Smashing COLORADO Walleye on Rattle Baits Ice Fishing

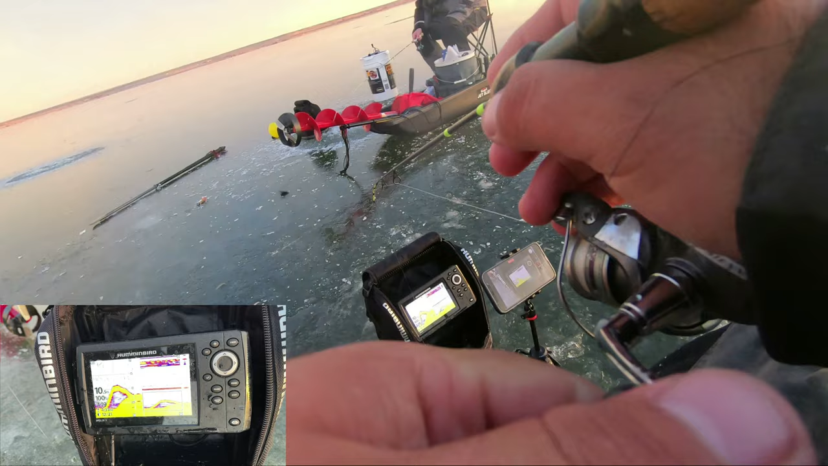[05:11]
Haven't tried the vibrator, guys. I got one on right again, now. Again. Oh, have you got any? Not on this. Not on the vibrator. I killed the vibrator. Oh, come on, get him. Ah, oh, see how they chase it up, guys, right there? Here's another one. Here's a chaser. Hit it. Oh, come on.